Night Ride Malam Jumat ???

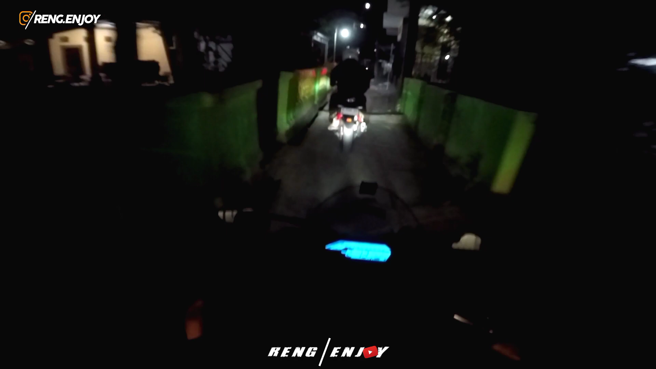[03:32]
Ini jalan alternatif buat yang nggak mau muter-muter, tapi rada-rada nggak enak juga kalau pakai knalpot, berisik guys, soalnya di rumahnya orang ini, apalagi pas gangnya ini sempit, gang tertutup, yang jelas suaranya itu makin blar-blar gitu.